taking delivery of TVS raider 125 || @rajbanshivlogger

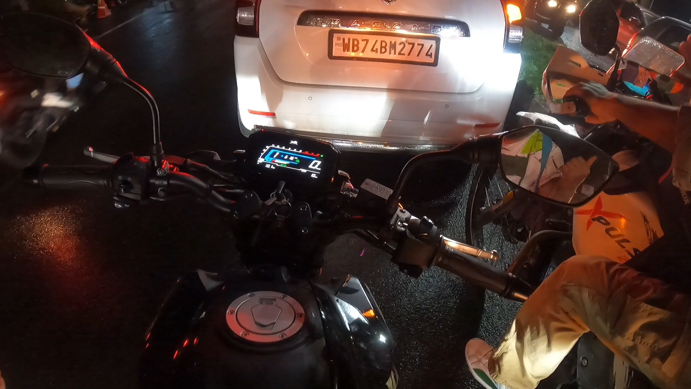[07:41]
पूरा 10 लीटर फुल गाइस पूरा फ्यूल दिखा दे रहा है अभी जस्ट पेट्रोल डाल के आया काफ़ी अच्छा है अच्छा लगा और लुक्स भी अच्छे है देख सकते हो हाइट भी मेरा एकदम परफेक्ट हल्का
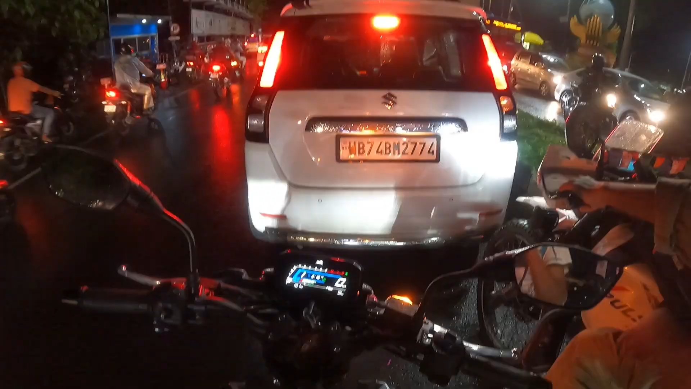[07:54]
आप अभी इधर ट्रैफिक में रुका है गाइस आगे जाके हम लोग चाय वगैरह पियेंगे और अर्जुन भाई भी अपना जगह घर और थैंक यू सो मच भाई को भी टाइम देने के लिए और 20 लोग पीछे रह गया।
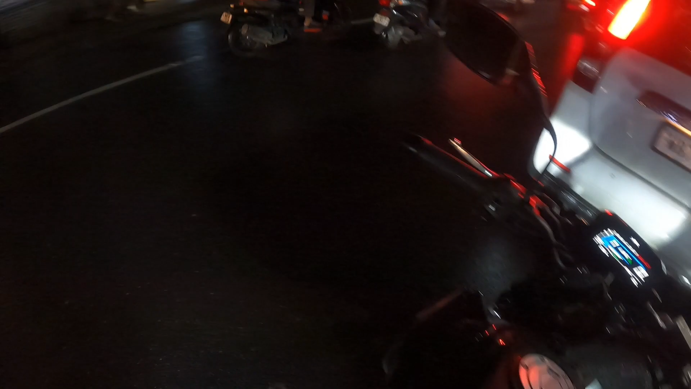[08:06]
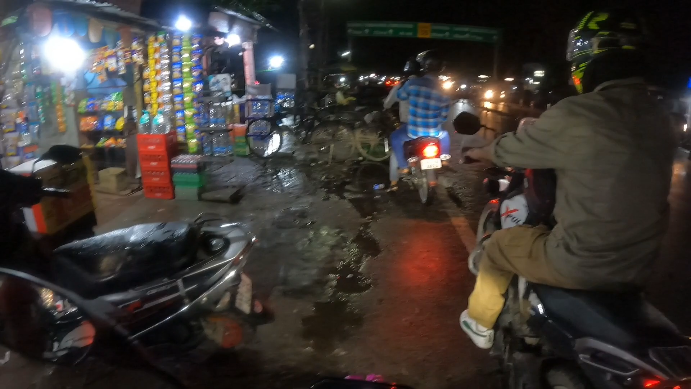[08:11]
सो गाइस यहाँ पे हम लोग का हुआ चाक वाला दार्जिलिंग मोर में सारा ट्रैफिक क्रॉस हो गया सामने देख ही सकते हो, तो अर्जुन भाई यहाँ पे जाएगा अपना घर और हम भी जाएंगे अपना घर,
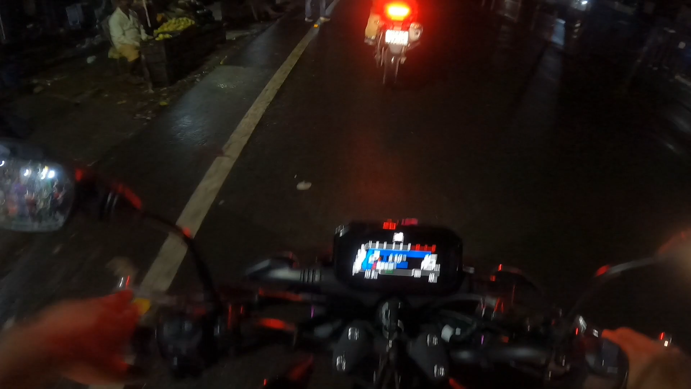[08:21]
रात हो चुका है ऑलरेडी और रास्ते में कुछ भी नहीं दिखा देगा देख ही सकते हो और या घर जाके थोड़ा इसको पूजा वूजा करके नया आने वाला ब्लॉग में इसका थोड़ा एडवेंचर्स बोलूँगा क्योंकि 125 का सीसी बाइक है ना भाई कुछ भी